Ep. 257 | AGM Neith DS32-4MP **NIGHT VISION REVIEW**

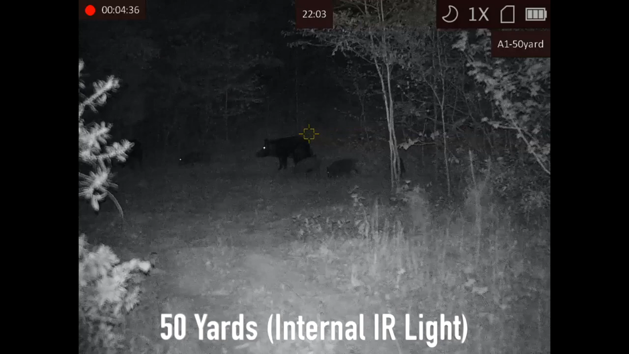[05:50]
it is a 2.5 power base magnification and it does go up to a 20 power with digital zoom it's got a
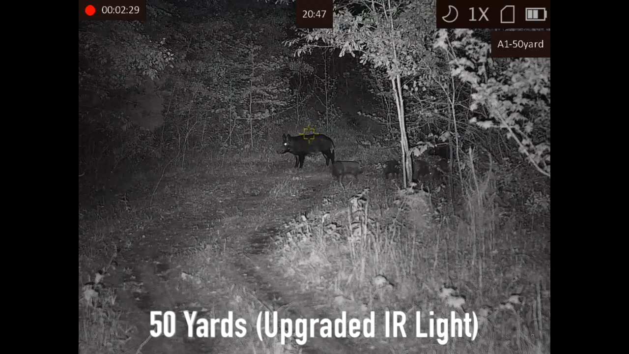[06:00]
i'm seeing something we're missing here hans um on on the list i just impossible because i came up with the list i know it's impossible that i missed
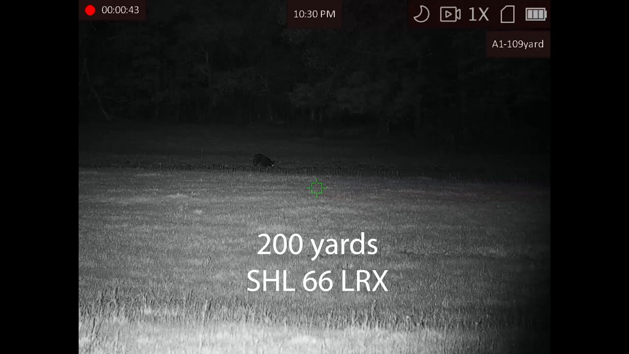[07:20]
seconds before you shoot so basically it's recording all the time when that's on and then it backs the recording up and so 7 10
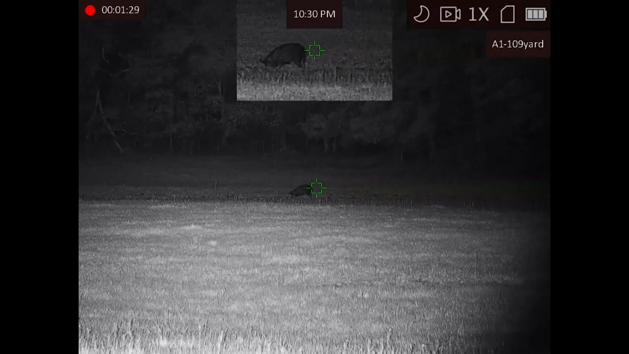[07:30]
or 15 seconds before you shot it will save and it will again
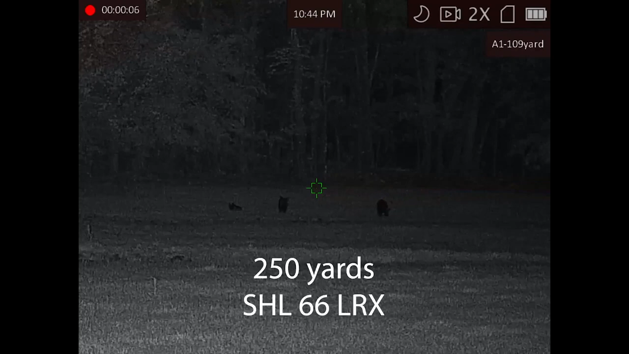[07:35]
save 7 10 or 15 seconds after the shot so you know the longest
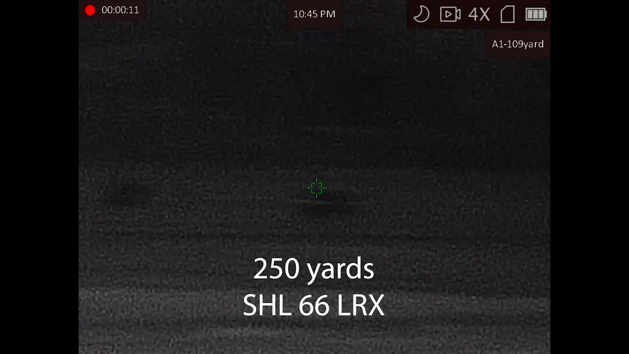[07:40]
clip it would have would be 30 seconds pretty cool but if you don't want to use that you can always
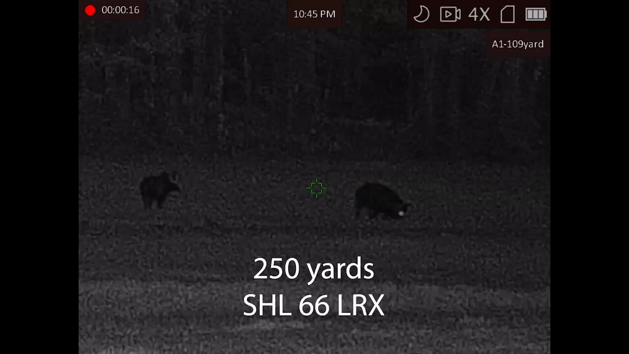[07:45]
just you know press the button start the recording manually that's what we normally do but
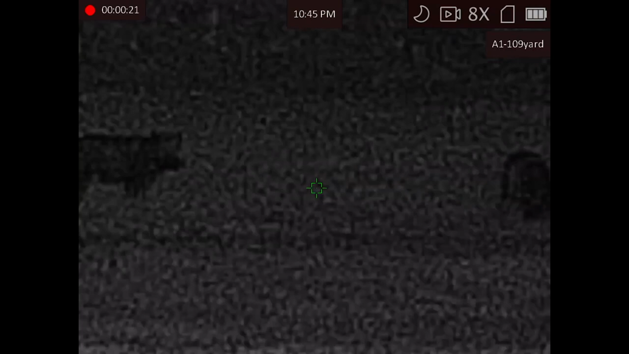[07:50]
that is built in um one of our favorite features got to tell you guys it's
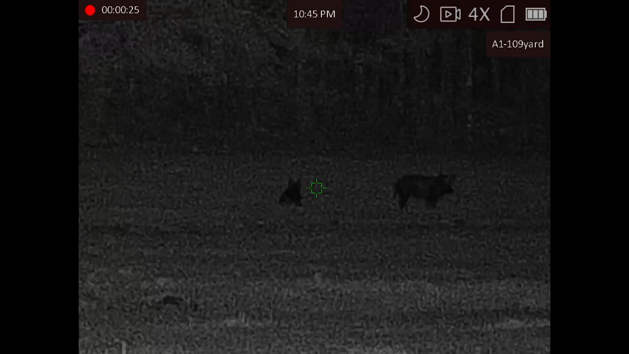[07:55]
an 18650 fully removable fully rechargeable battery thank
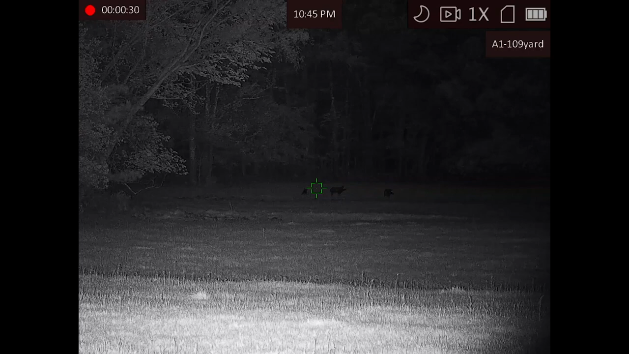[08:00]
you agm for listening to your customers and to the market people want 18650s and they have delivered in yet another optic
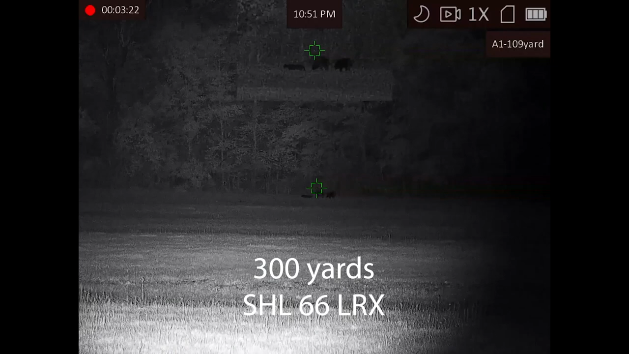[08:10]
uh we got four hours of run time with the
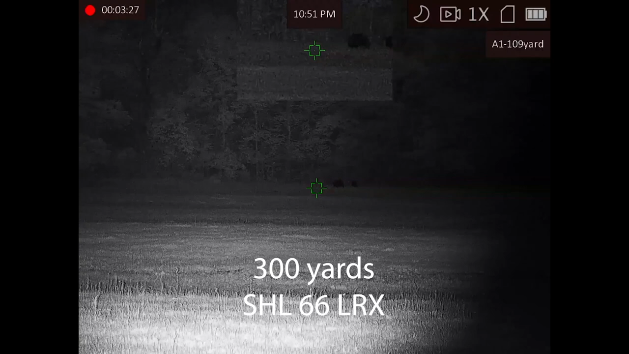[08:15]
included 18650 yeah by the way there are two 18650 uh batteries
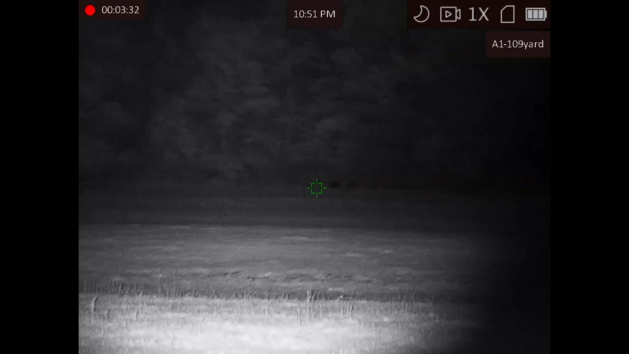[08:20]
included with the scope using their 18650 we got
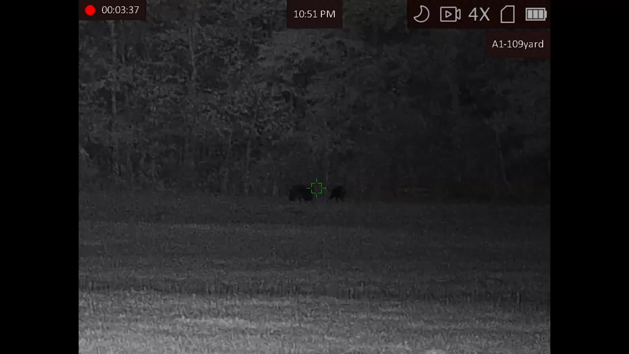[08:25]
four hours a little over four hours of full run time uh
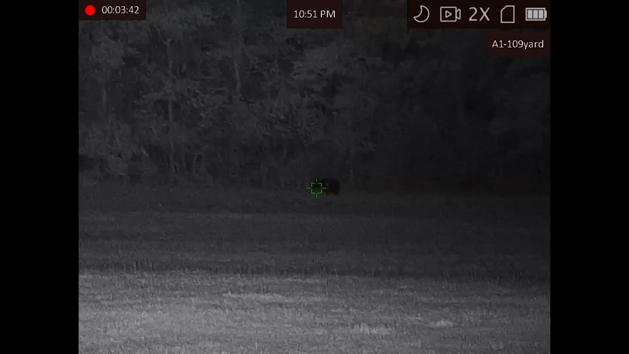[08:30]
with the ir that's built into it turned on so if you turn that ir off you're going to probably get a little longer run time i think agm says it's